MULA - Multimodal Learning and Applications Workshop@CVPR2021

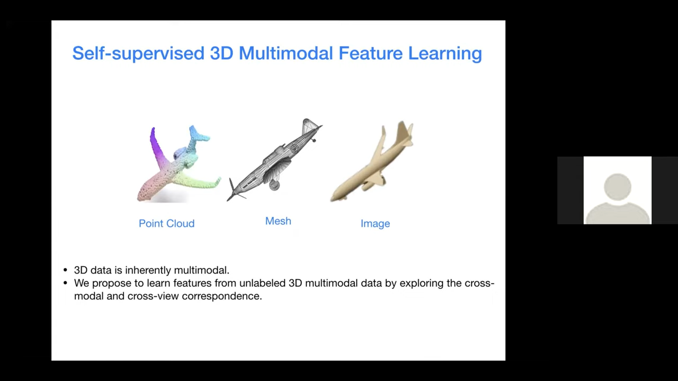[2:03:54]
as the point cloud mesh name in this work we propose tooling features from unlabeled 3d multimodal data by exploring the cross-model and cross-view correspondence many self-supervised methods have been proposed for 3d data the existing methods include
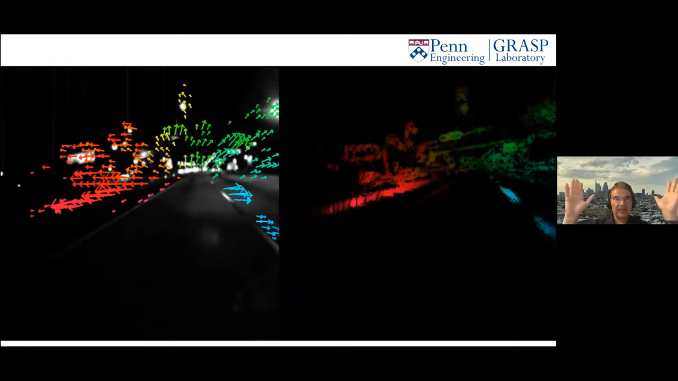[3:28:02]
this is the camera moving and uh
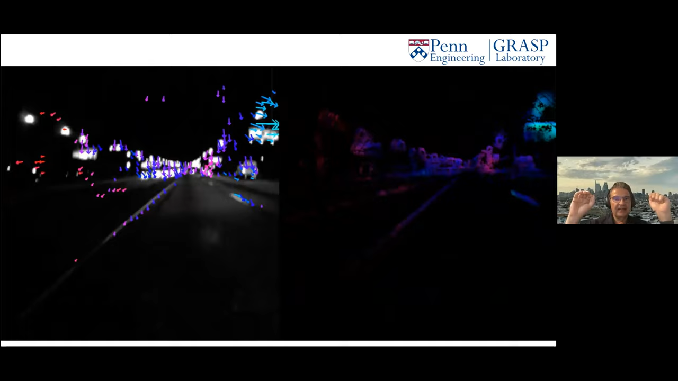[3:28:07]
we are computing uh as a matter of fact not only the optical flow you can see that
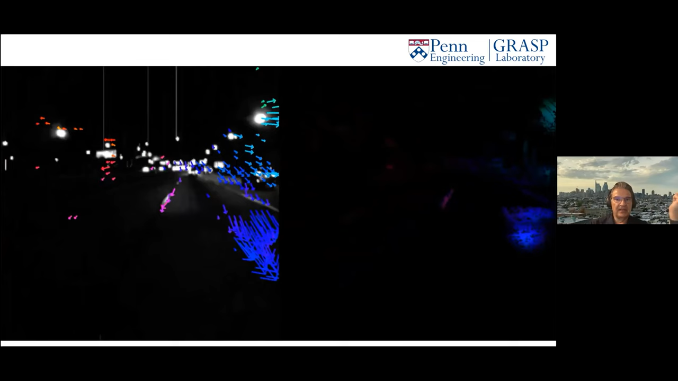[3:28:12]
we can compute the full uh structure for motion where was uh here